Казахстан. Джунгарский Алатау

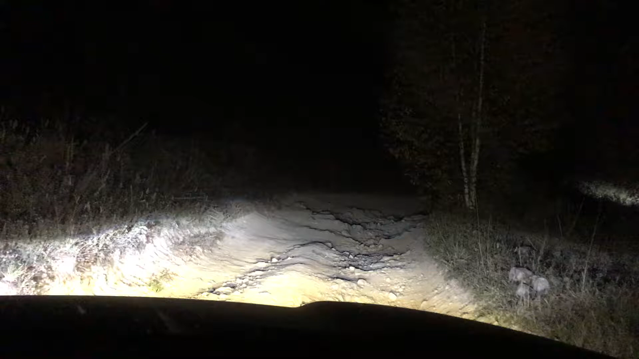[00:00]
только потом начинаю поворачивать. Не понял, по камушкам? Так они же, бля, лежат, я раскурочусь на них. Не-не, между, смотри, чтобы это, аккуратненько там между камушков,